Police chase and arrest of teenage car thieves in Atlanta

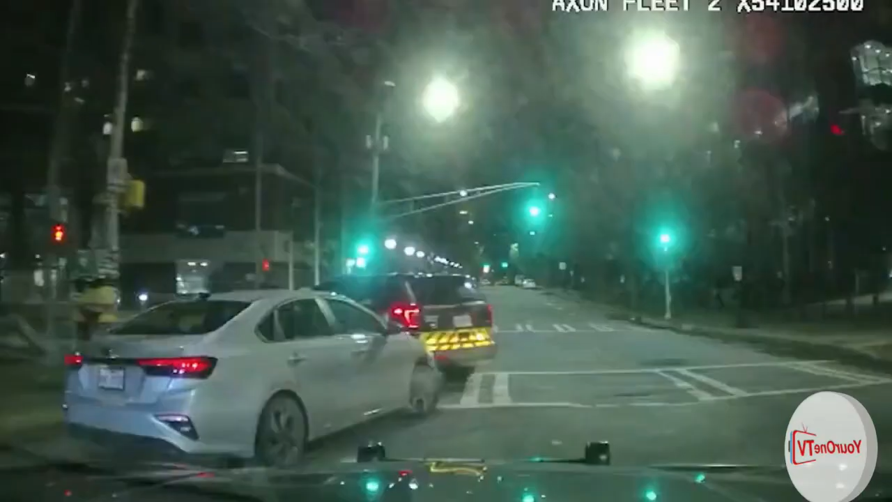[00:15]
The video shows the teenagers attempting to flee on foot before being apprehended by law enforcement officials with the
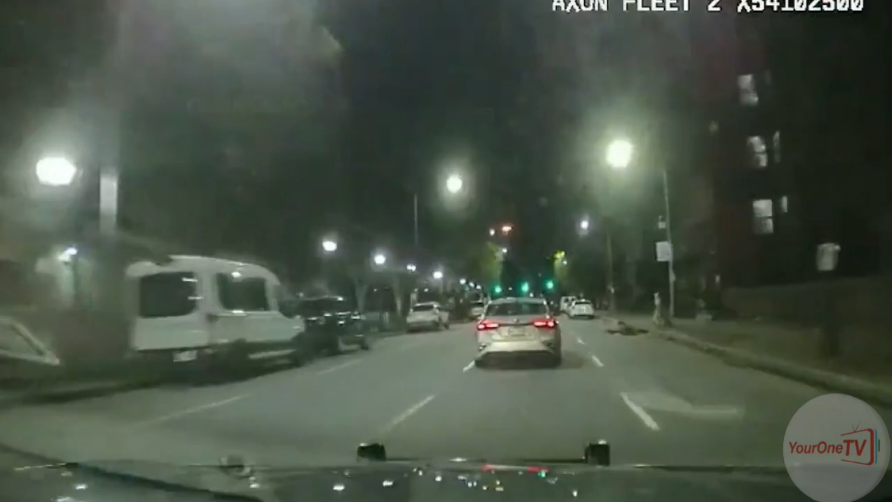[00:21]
assistance of the Atlanta Police Air Unit and the Georgia State Patrol troopers.
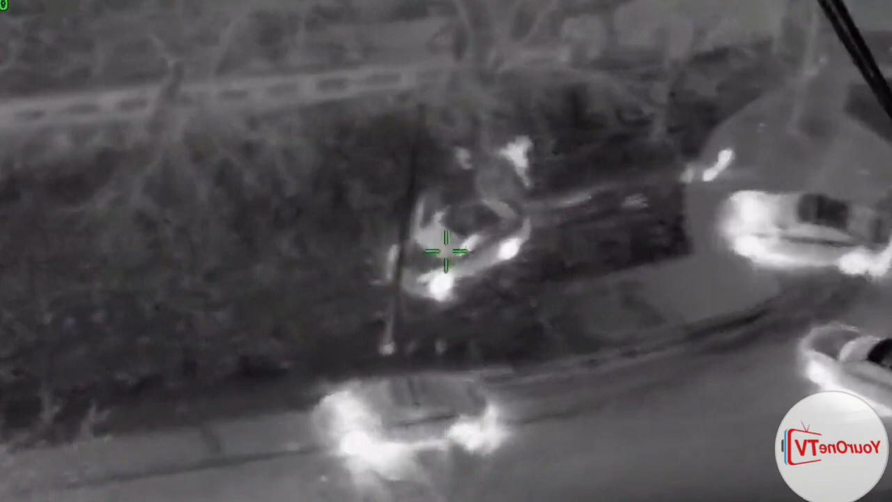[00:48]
The driver is going to be bailing southbound on location.
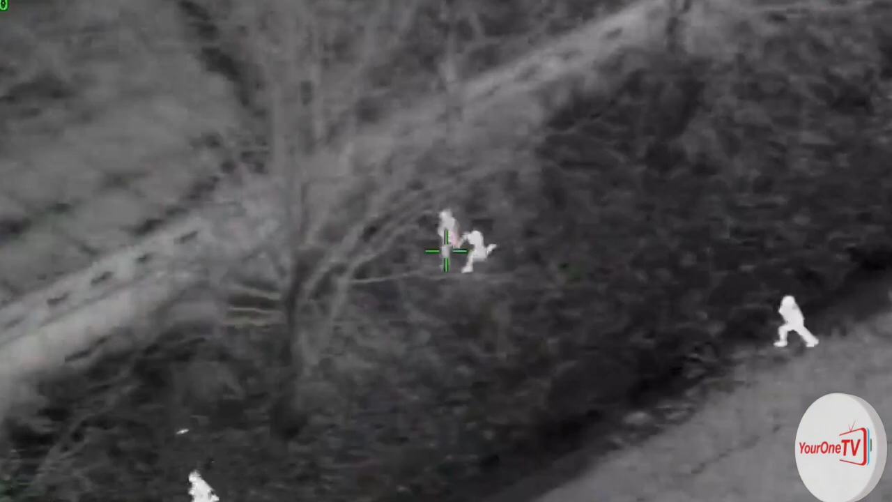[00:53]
We have four miles. The driver's going to be bailing, going eastbound now. The driver's bailing for vehicle. All right, that's your driver. Just hop that gate right there.
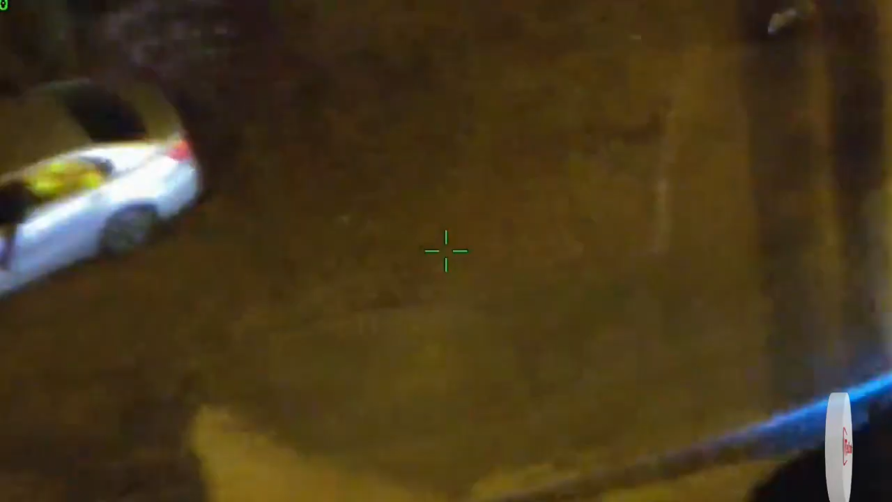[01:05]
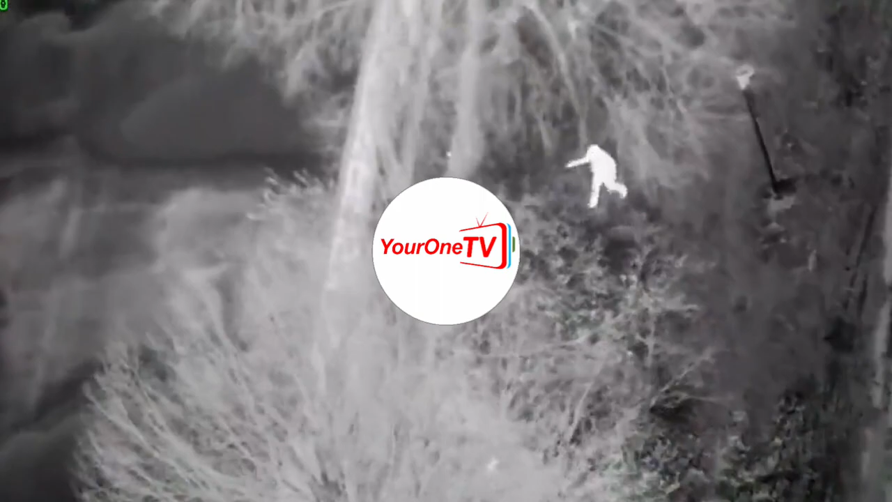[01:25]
The driver's going to be bailing for vehicle. Here's the driver's to be bailed. Thank you.